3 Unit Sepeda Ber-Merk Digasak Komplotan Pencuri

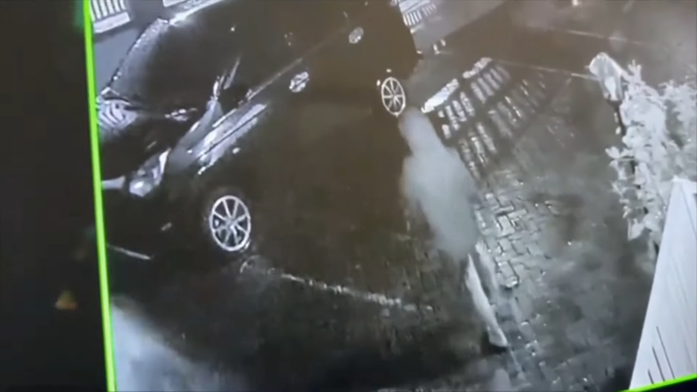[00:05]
Inilah detik-detik pencurian yang berhasil terekam kamera pengawas atau CCTV milik warga di kawasan perumahan Surya Asri,
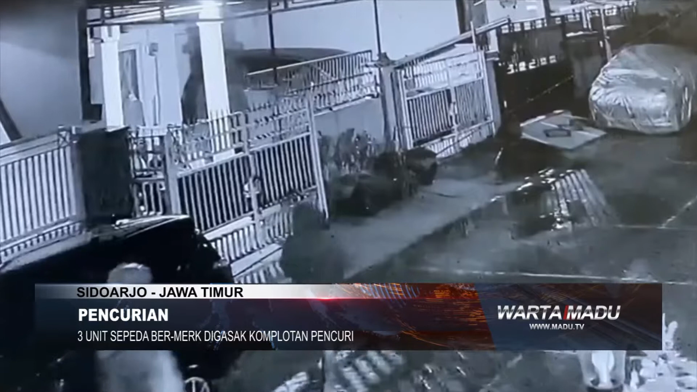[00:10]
Desa Sido Kepung, Kecamatan Buduran, Sidoarjo, Jawa Timur, pada Kamis Dinihari sekitar pukul 2.